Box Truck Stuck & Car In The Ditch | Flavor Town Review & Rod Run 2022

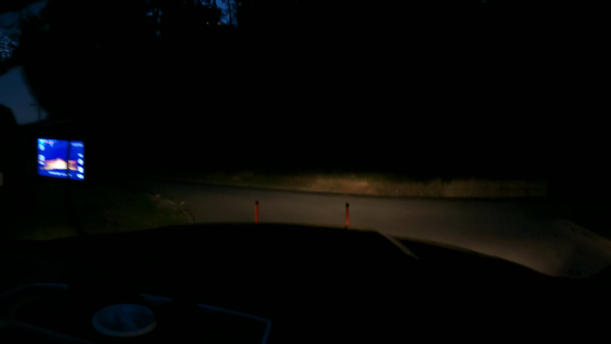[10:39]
I don't see anybody up this gravel road over here, so that's good. That's probably where he is.